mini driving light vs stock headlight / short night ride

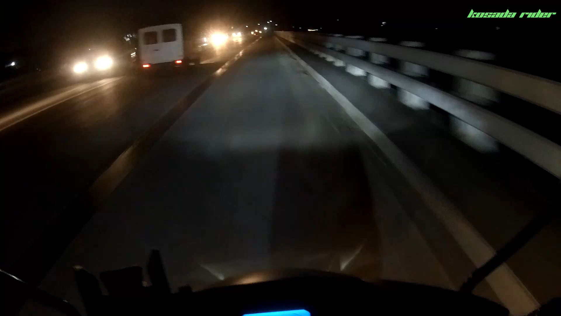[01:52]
So ito na nga mga kosa. Nightride tayo ngayon. Kapita ko sa inyo yung stock na ilaw ni Gravis. At saka yung ating mini driving light. So ngayon naka low lang tayo. Stock na ilaw ni Gravis. Yan. Yan ang low. Huwag ko lang kung nakikita nyo yung sinag. Ito yung high. Yan. Sa national road dito mga kosa.
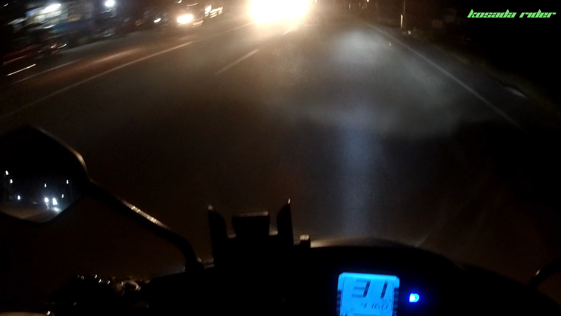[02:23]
So yan o. Naka high na. Wala tayo masyado makita. Ito yung pag ginamita natin ng mini driving light. Ito yung low. Puti. Yan. Puti lang yung nilagay natin. So puti na mini driving light. Yung low. Ano lang ito mga kosa. Mababa lang. Yung pinaka low na ang mini driving light. Mga dalawang metro lang siguro mula sa motor.
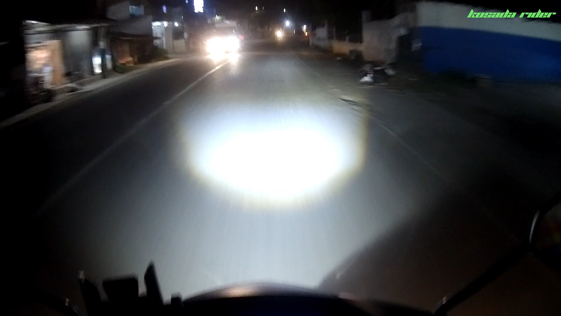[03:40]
Pero ito yung ano ah. Ito yung pinaka karaniwan na makikita natin. Pagka umandar tayo tapos naka mini driving light. Ganito lang. Kasi hindi naman tayo pwede mag high. Hanggang low lang. Low na mini driving light. pwede natin gamitin sa national road siguro. Ayan. Hindi masyadong silaw. Pag nag high kasi talagang ano na eh. Malayo kasi yung pinaka focus.
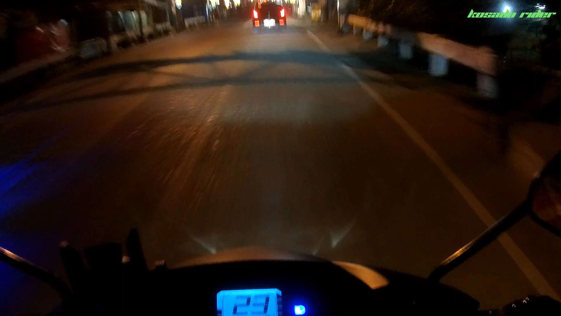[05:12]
Hindi siya ganun kalakas talaga eh. Mas ma-appreciate mo lang yung stock na ilaw ni Gravis. Pag dadaan ka sa madilim na lugar na ako. Pag sa madilim na lugar ka dadaan walang ilaw na kasalubong walang ilaw sa kabilaan. Makikita mo talaga yung daan. Pero hindi ka rin pwede magpatakbo ng mabilis. Kasi yung focus kasi ma-ano lang eh. Inadyasang ko to. Yung focus nito sa akin mababa lang. kasi pag itinaas ko pa yung ilaw ni Gravis yung high wala na makikita rin.
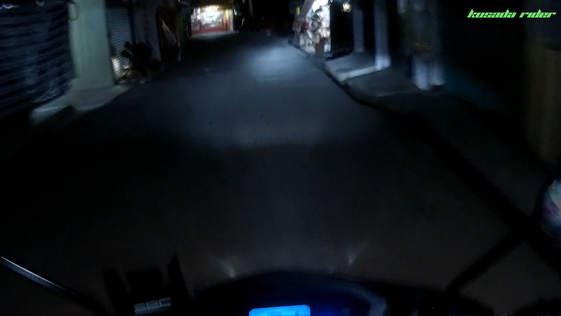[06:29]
Eto high. Kita niyo mga kosa.
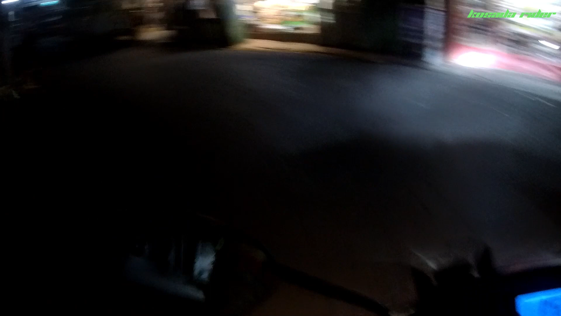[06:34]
Pag sa madilim pag sa madilim dumadaan makikita may sinag pero pagka merong kasalubong tapos may ilaw sa kabilaan hindi siya ganun kita yung focus
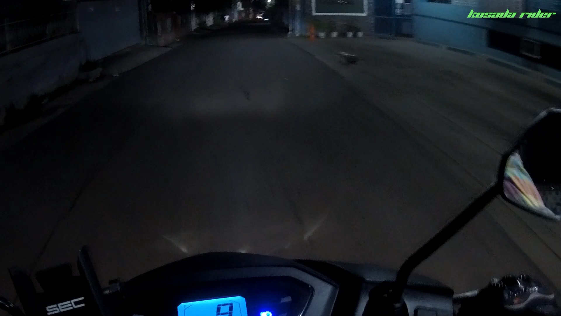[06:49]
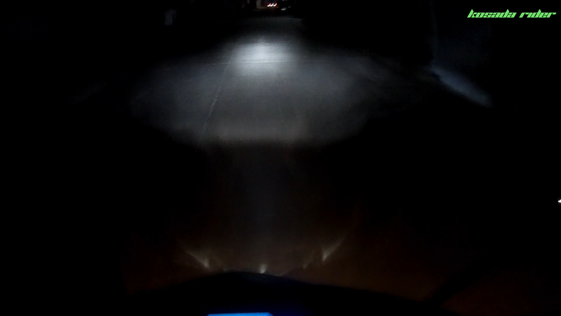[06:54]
low mini driving light ayan high kita niyo mga kosa ayan high kahit pa pano ayan wala yung focus pero kita mo yung paligid
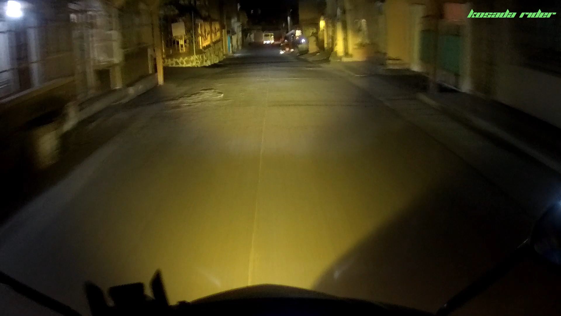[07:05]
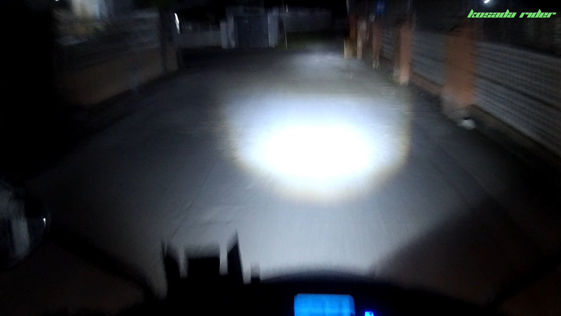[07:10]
mag low lang tayo nakita niyo na mga kosa yung stock na ilaw pag night night ride ka yung stock na ilaw ni grabis hindi mo siya pwede patakboy na mabilis kasi hindi ganun kaliwanag
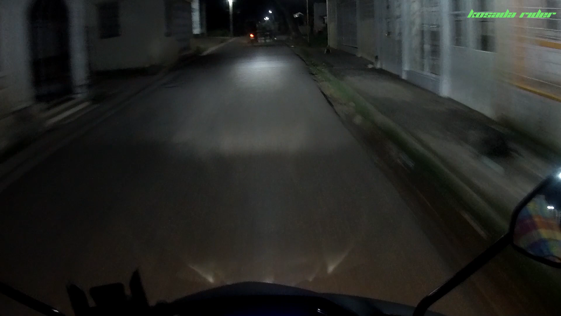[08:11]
hindi dahil gabi pwede tayo magpatakbo na mabilis papatakboy natin hindi ganun dapat itignan pa rin natin safety ba yung sitwasyon diba dapat kita mo yung unahan mo palagi kung may object ba na naka-entudyan may tatawid kaya kita nyo halos wala ka talagang ano wala ka talagang maaninag pag may mga kayaan ganyan may kasunod ka
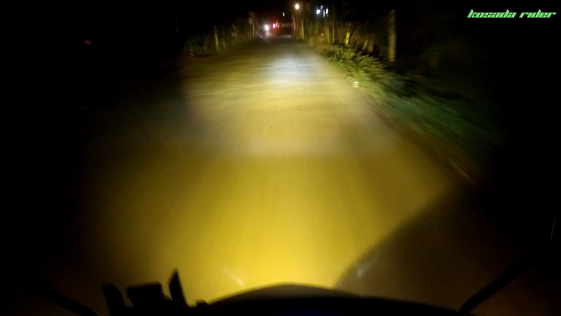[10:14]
low low lang muna tayo dito sakto lang makakas ha hindi madilim ayan ang ano naka mini driving light tayo na low pag mag high kasi tayo